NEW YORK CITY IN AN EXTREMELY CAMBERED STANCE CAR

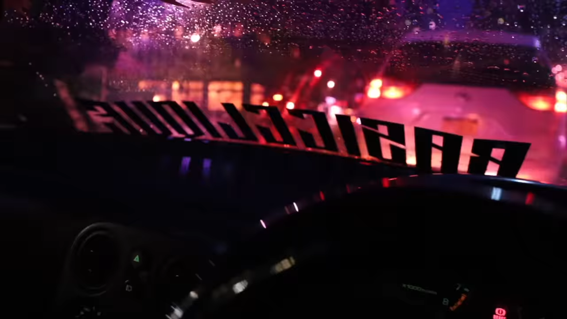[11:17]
Yeah, W-Mans. Making sure we're good, making sure we can ride. The rain makes it so much worse.